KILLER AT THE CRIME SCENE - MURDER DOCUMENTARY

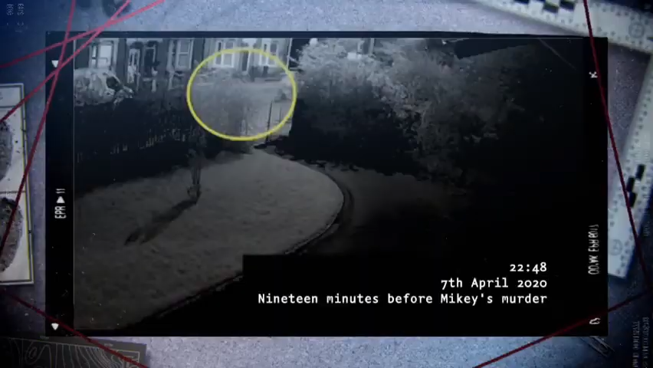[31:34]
They were able to look at CCTV along those suspected routes of those mobile phones to see if the two mirrored each other. They could find corresponding CCTV images for the same time